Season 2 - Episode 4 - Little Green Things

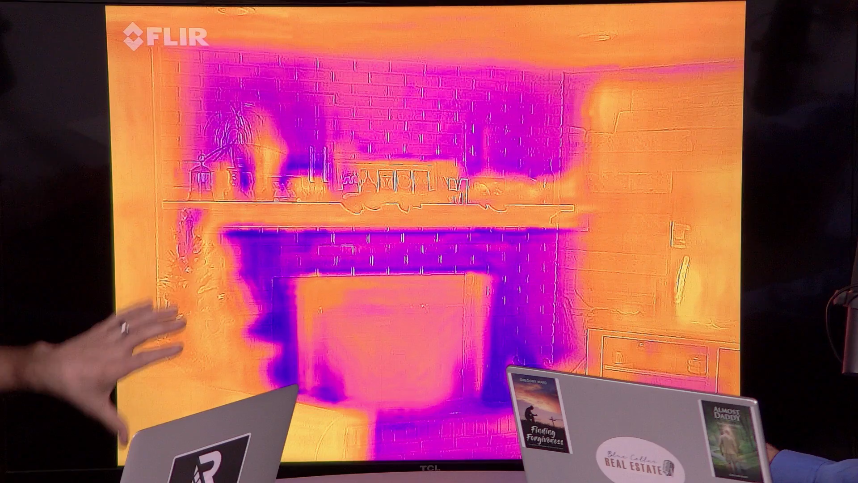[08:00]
In, yep, the thermal lamp, it's purple, and everywhere around there is, like, fire, right? So help people understand what the different colors mean. So what that means is that's where all this heat is being lost. That's cold air coming into the house because maybe there's not enough insulation in that area. Maybe it's just brick, which is not necessarily a good insulating, you know, product. It's, I believe, brick as in, and don't quote me on this, but it's around R3 is, yeah, the, you know, insulation factor of brick. So, you know, there's so much heat loss being lost through this fireplace right now because there's no insulation either, perhaps behind it, etc. But that's where you've literally got this whole area of your house right now that is just like this suck of,
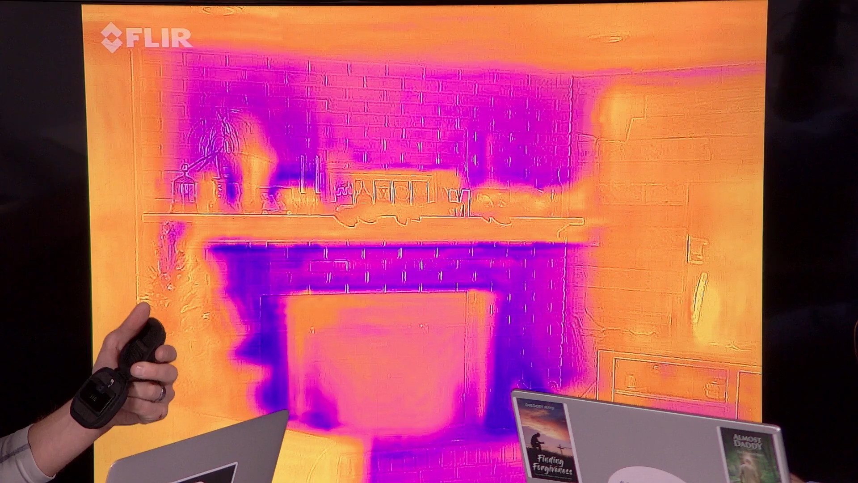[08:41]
you know, it, you're just losing all of, mm-hmm, your conditioned living air. So these photos brought to you by Fleur, apparently. By Fleur, yes, that is the name of the camera. So if you want to hop on Amazon and buy one of these cameras, about $350 and you're good to go. It's French, so they make thermal cameras and drop rifles. Anyway, what? No? All right. I missed that one. So, well, never mind. Hey, they helped us in the revolution. That's all I'm saying. We digress.
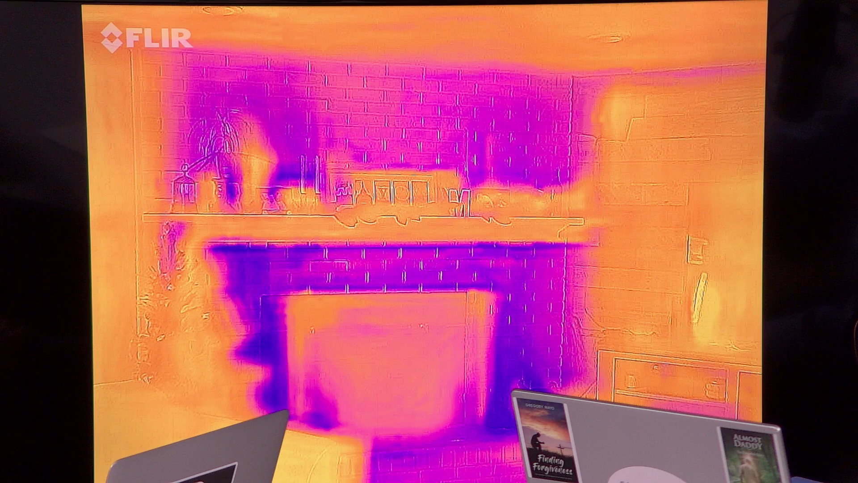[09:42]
So let's kind of fast forward to something else, because this is something that is, you know, very, very common. But the next photo that we're going to look at here, this is another, you know, thermal image, but it's actually up in the attic. And this one's not quite not quite as clear, unfortunately, from a photo standpoint. We should probably fire the photographer on this one, but nevertheless, we're actually in the attic here, and we can see that, you know, you've got a nice blanket of insulation there, which is why, you know, part of the photo is all purple because it's cold, you know. Yeah.
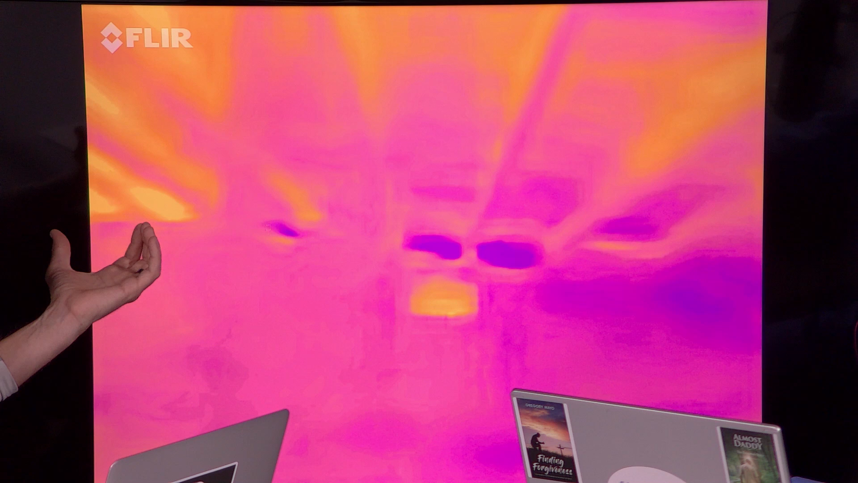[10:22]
But then all of a sudden you have this fire rod sticking out of your, you know, not fire rod, I should say, but basically it looks like a flame coming through your attic insulation, mm-hmm. which is what's, you know, a can light. Okay, and how many houses have can lights that are literally coming up there? So something you can do, and this is where I, you know, the first little, you know, home improvement tip of the day, you can actually go to Lowe's or Menards. Owens Corning makes these little tents, yep. right? There are these little tents that cost about $15, and it insulates over can lights.
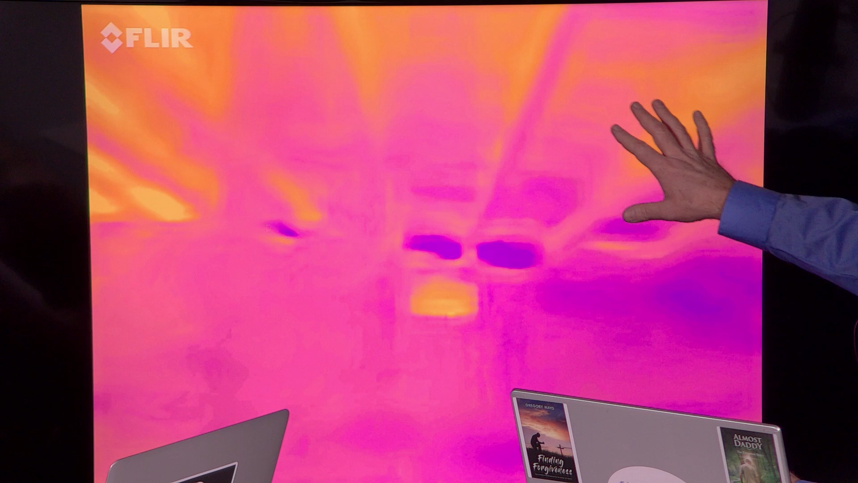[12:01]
Because down here, underneath this blanket in the living space, it's purple.
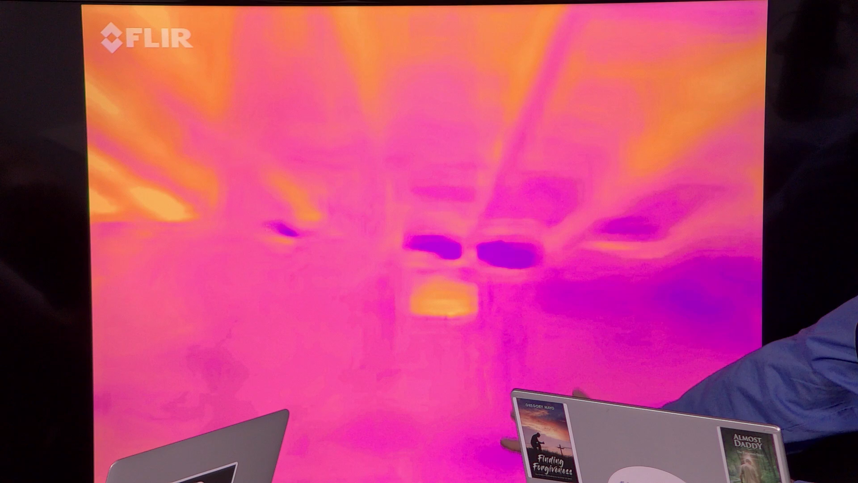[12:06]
It's keeping the conditioned air in the house, right. Which is what you're paying for, right?
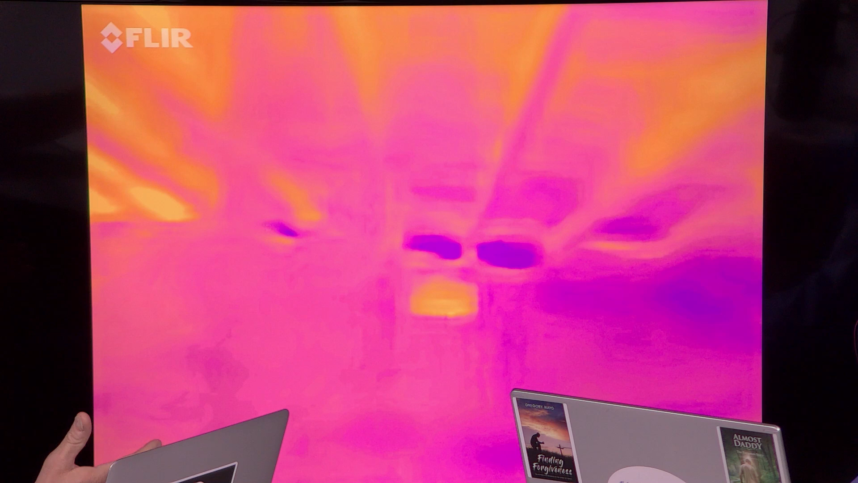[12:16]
So it's keeping the conditioned air inside the house.
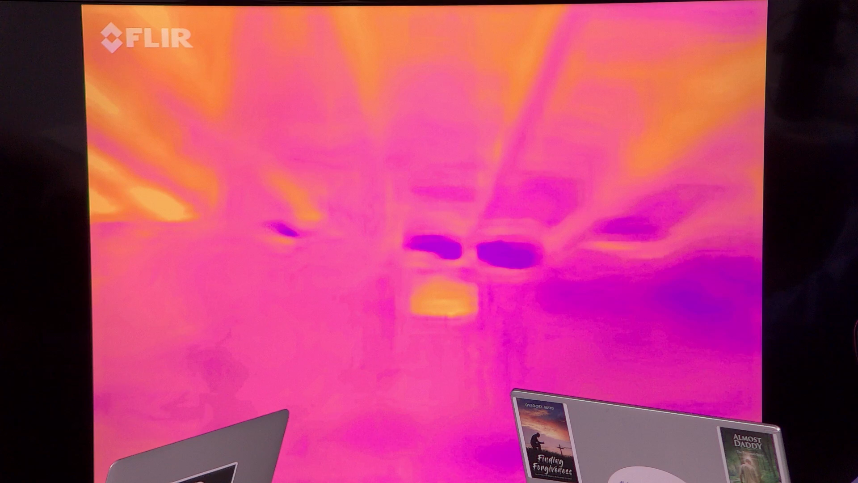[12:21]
So, you know, this roof and, you know, this attic situation is really performing very well with this particular home. So. All right, next.
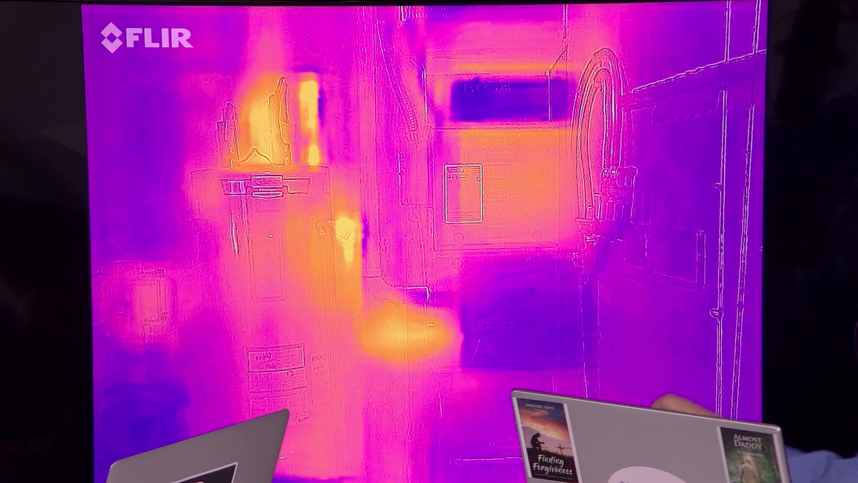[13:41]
And beyond the blanket, so these two lines up here where you see the orange, those are the water lines for the water heater. The little sleeves, they're slit down the middle, mm-hmm. right, that you can go and pick up. They come in 2 to 4 foot length sections. You can go pick those up for a couple dollars. Literally. And you can wrap those lines, and that makes a difference. Now, this particular house, these people just had this gas furnace installed. Mm-hmm. They got the highest efficiency, gas furnace they could find, mm-hmm. right? So that's what this is. This is gas manifold, lines going everywhere, whatever.
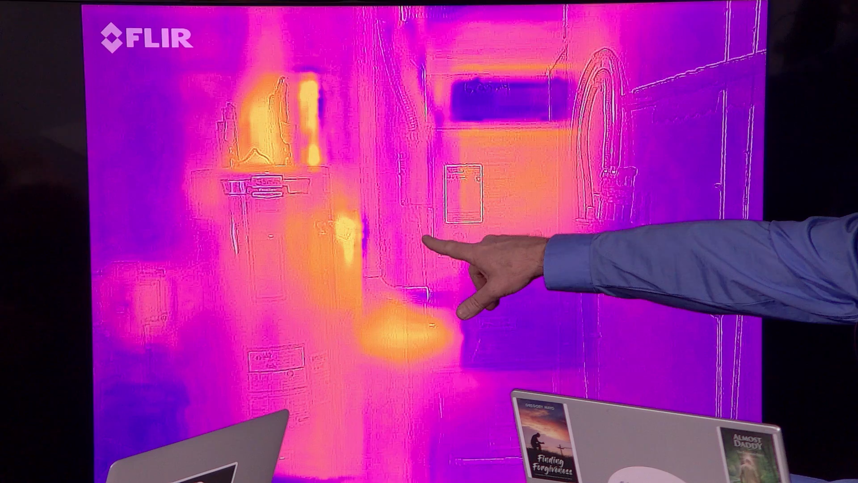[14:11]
That water heater, they told me, is only a couple years old, and mm-hmm. it's electric. Now that they've converted that to gas, this will eventually go to a tankless system. That's what we're talking about. Which is super energy efficient, right? My brother had one installed, I don't know, 7 or 8 years ago, my older brother.
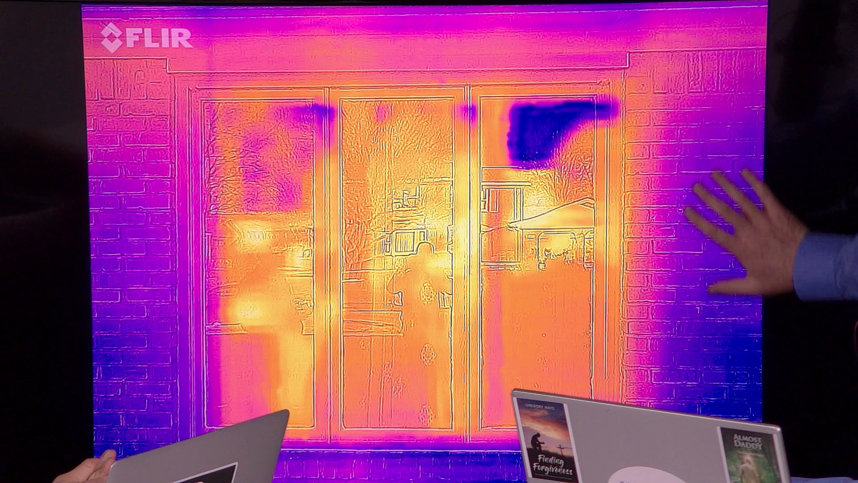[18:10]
There's brick, insulation, drywall, blah blah blah. Look how nice and purple. Yep. The actual wall is. So the wall's doing great. Even our soffit is doing great. This window, and by the way, look at our reflection.
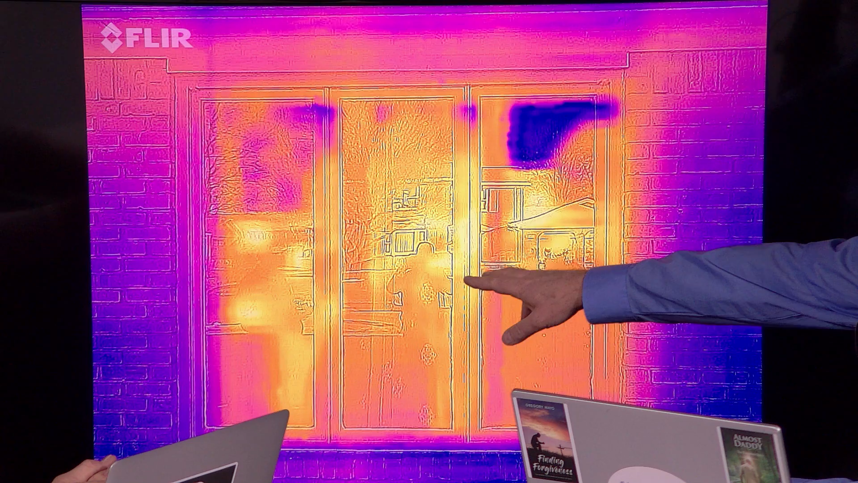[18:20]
See how we're glowing? You know what that is? Confirmation that we're hot, dude. Right on. Right here. Come on. Yeah, dog. You know that's right. Anyway. Or at least we're on fire. There you go.